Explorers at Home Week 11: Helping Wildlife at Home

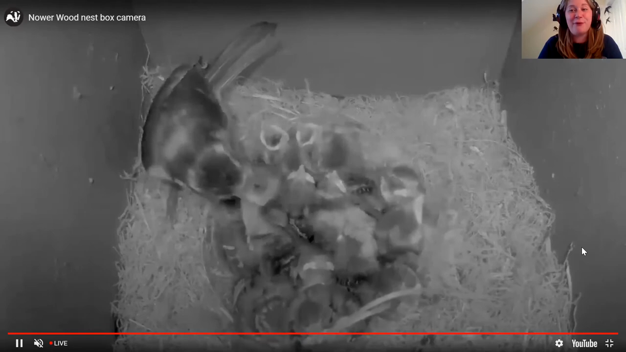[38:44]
and then it was stuck there for a while till the parent cleared it. It was really funny. It is very entertaining TV, I'll be honest. Look at all those hungry mouths. We've got 1, 2, 3, 4, 5, 6, 7, 8, 9, 10, 11. 11, is that 12? Am I right that there's another one? It might be 12. Oh, you guys are going to have to look for us and let us know what you see. Send me emails if you see any updates as well. Oh, here it comes. There's the poo. We should just stop watching Blue Tits pooing now. We could be here for ages.